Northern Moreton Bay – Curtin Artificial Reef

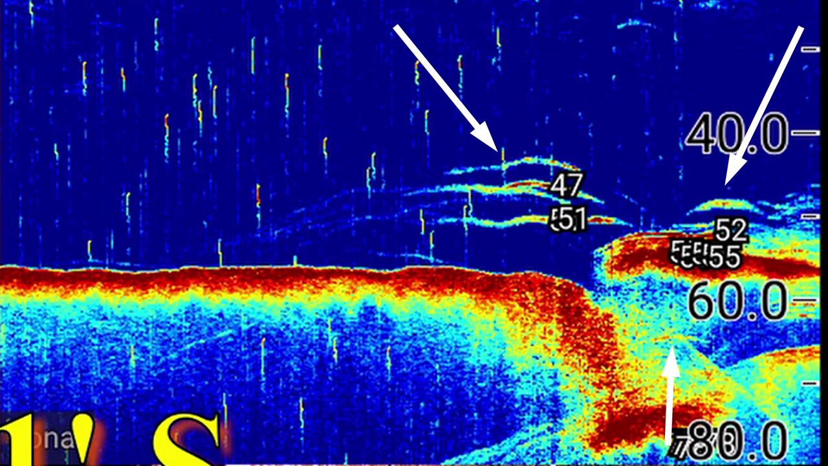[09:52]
And the ones under the right hand arrow, there's a lot of fish under there holding very close to the structure, as well as that one holding a little bit away from it. This isn't a bad side imaging shot, in that you can see some of the structure, and you can see quite a lot of fish holding around the structure. I must have fluked it this time because I seem to have it dialed in fairly well at this point.
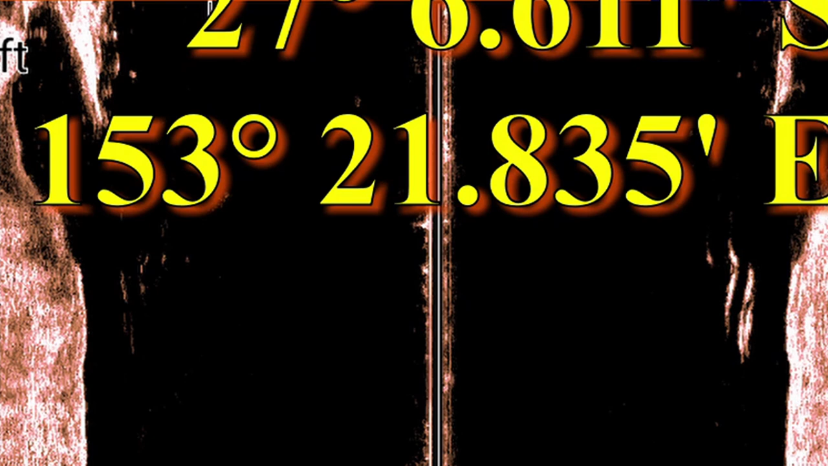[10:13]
The fish are that clear, you don't even really need me to draw circles around them to point them out.
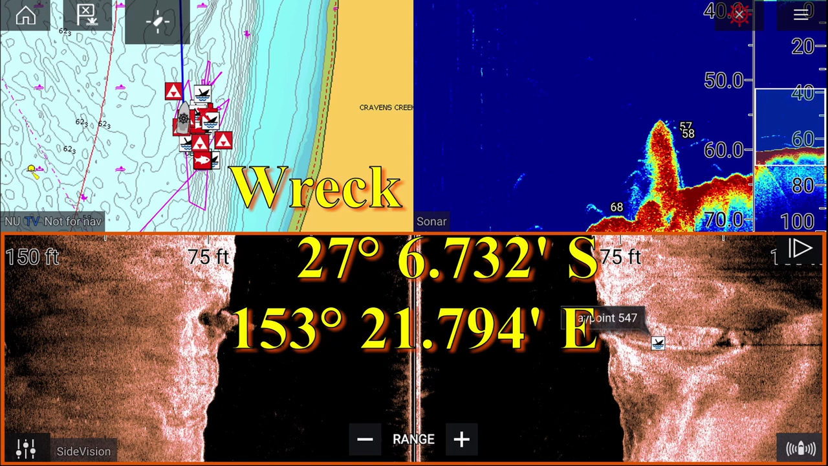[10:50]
So I could be wrong, but I think it's the Lady Norman. And this looks like a huge pinnacle coming out of the wreck,
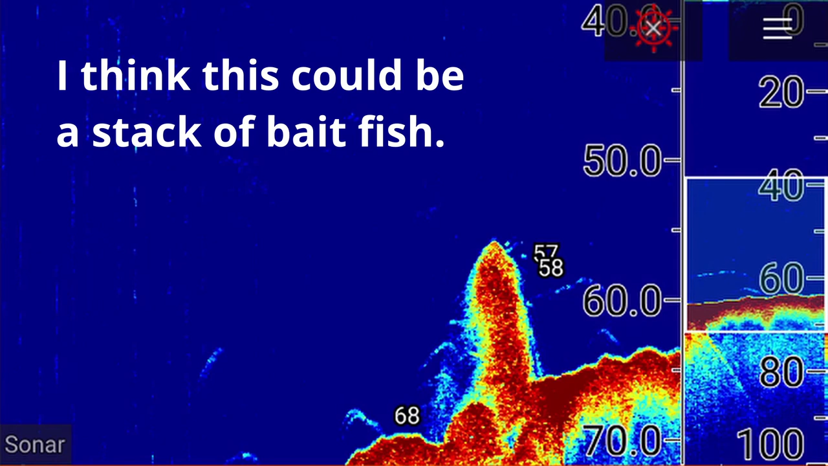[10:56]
but there's a few arches around it.
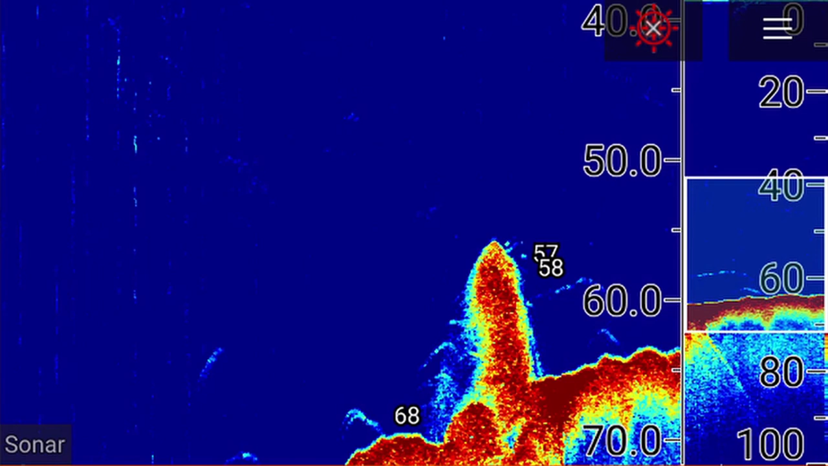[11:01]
They may be good fish, because I was playing with the gain and the other settings on the sounder, and I did lose quite a lot of the quality of the images at times when I was playing.
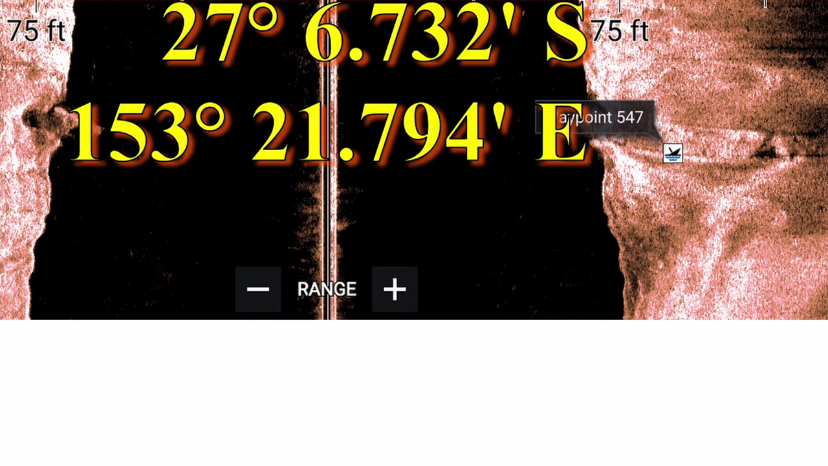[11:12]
However, the wreck itself shows up fairly well in this side imaging shot. I've circled the wreck here, and now as I do the video, I don't think this really is the Lady Norman, because the orientation of the wreck does not map the sketch map I have of it as a dive site. It's facing the wrong direction.
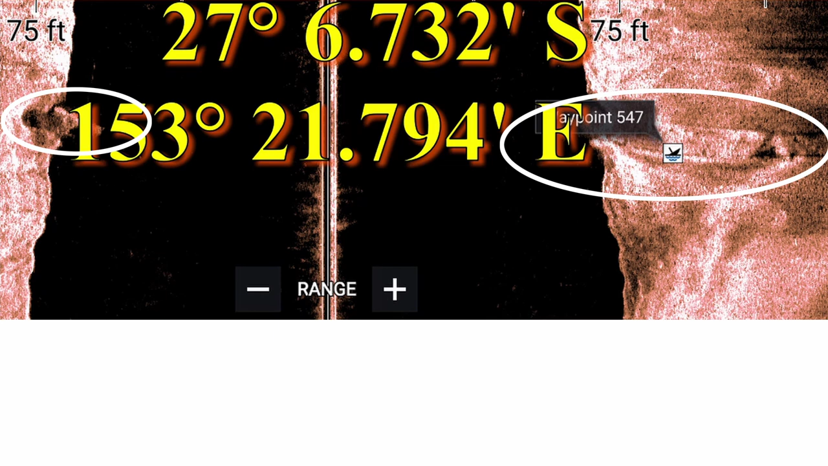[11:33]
So it must be one of the ships that's been sunk there since the sketch map was made.
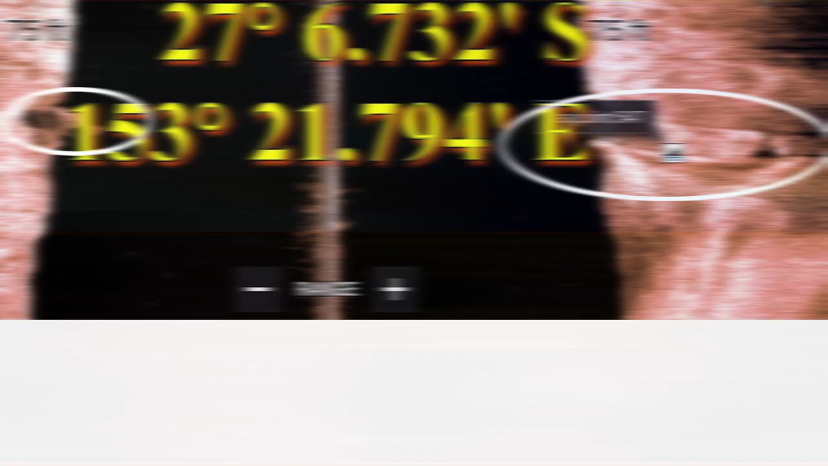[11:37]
And in this final image, I'm once again over another wreck, but I've messed up the 2D sonar settings again for this screenshot.
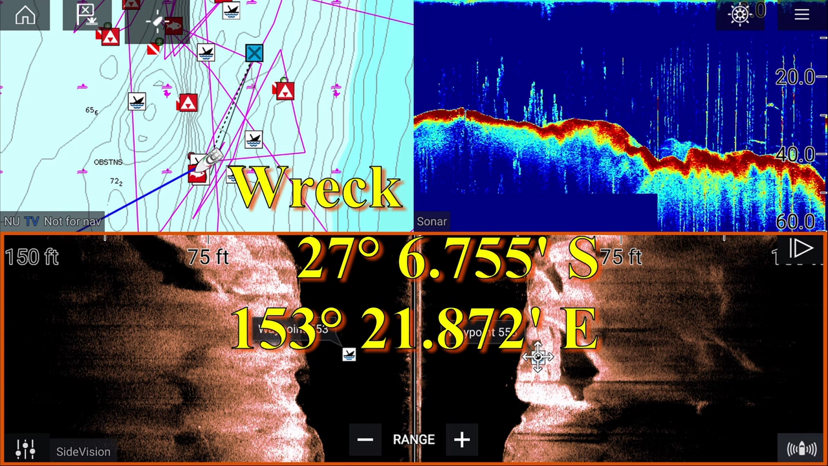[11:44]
You can't really tell what's down there. There are definitely some fish down there, but you can't tell just how good they are.
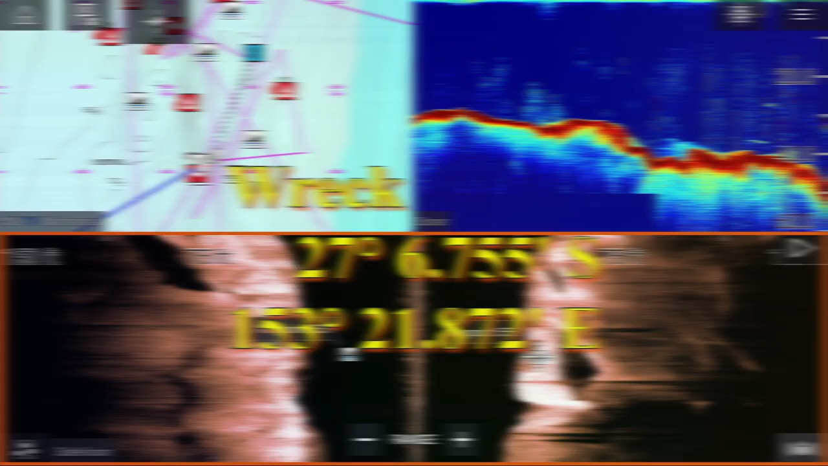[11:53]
Any time I go up to Curtin Artificial Reef, which isn't all that often, but whenever I'm there, I do try to do a little bit of mapping with the sonar. And now that I've got my waypoint management software working fairly well, at least for the waypoints, I should be able to organise them a lot better and keep track of them better. But mapping it is very difficult. Just for the sheer number of boats that are there, they get in the way. I want to do a grid pattern and map the area, but there's that many boats here.